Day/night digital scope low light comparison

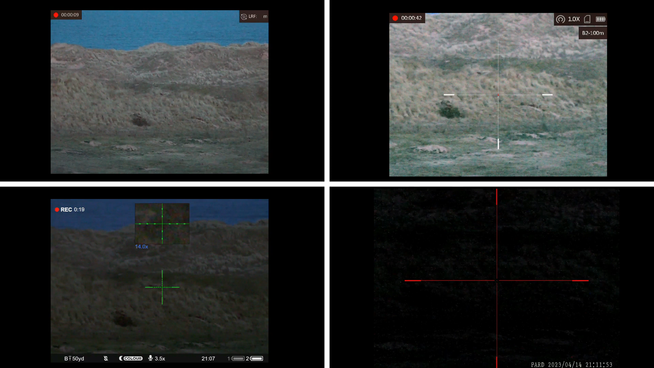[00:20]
we've got 4 scopes here tonight, on the left we have the Hick Cheetah 32mm, next to that we've got the Pulsar Digix C50, next to that we have the Pag DS3550 and finally we have the Hick Alpex, the time is now 9 minutes past 9, and it's quite obvious that the Alpex,
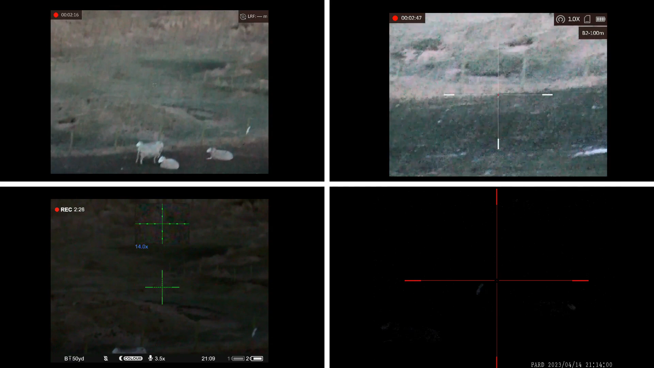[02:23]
As you can see we've got some sheep in the foreground here, and there are some rabbits in that piece of ground over there, I think you can just see one there, right in the right next to the crosshairs of the Digix, and just to the right of the ranging, I'll put the ranging on the Cheetah, 91 meters,
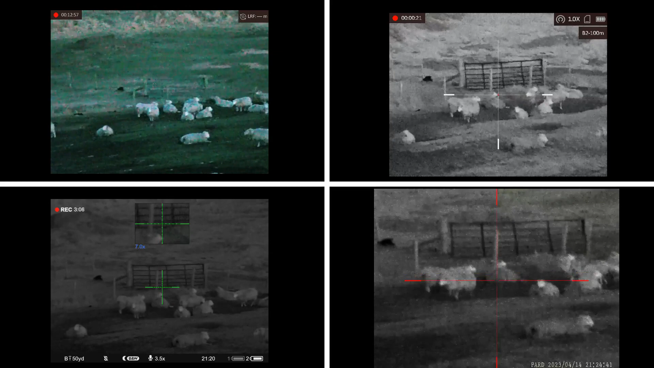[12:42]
But it's not really focusing very clearly. That's probably as good as it did it get. So... The cheetah is still going strong, giving us a reasonably good colour image. With the naked eye... When I look down into the area for the scopes I look in, it's just basically a black hole.